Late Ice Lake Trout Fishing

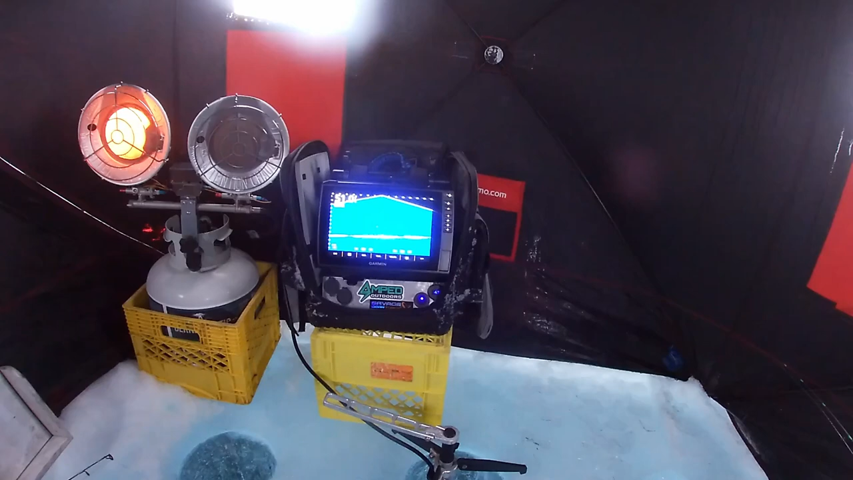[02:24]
ultra 2 um 10 inch screen pixelation count is a lot higher the the picture quality is so much more crisper and smoother it's uh it's a pretty good step up from the 93 that I had prior
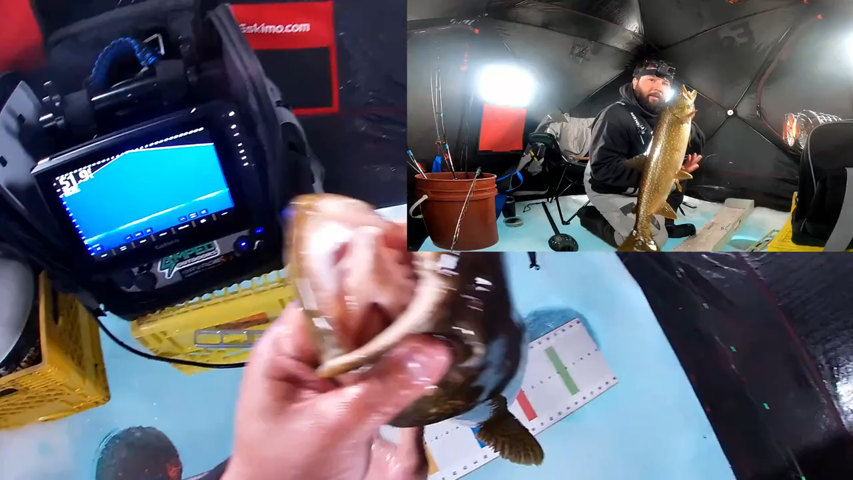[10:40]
27 and a half nice laker i'm gonna send him right back
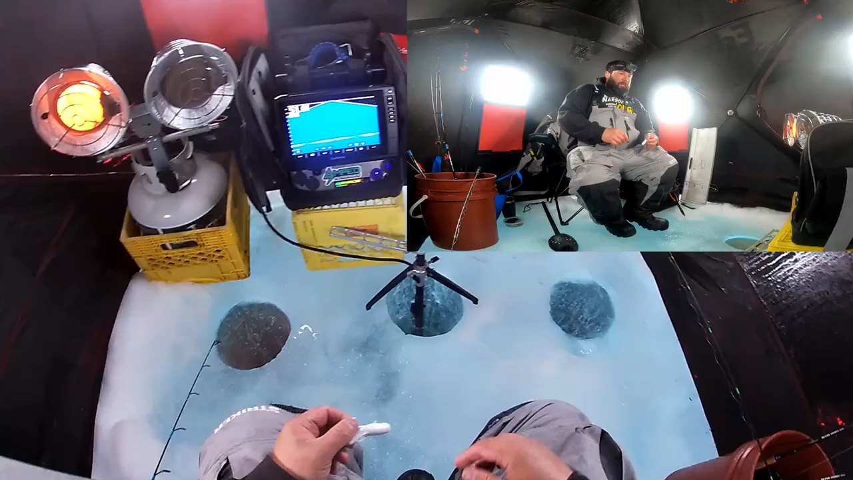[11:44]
let's get back in there all right guys i'm gonna show you something cool about this new head unit um in the active captain here it's basically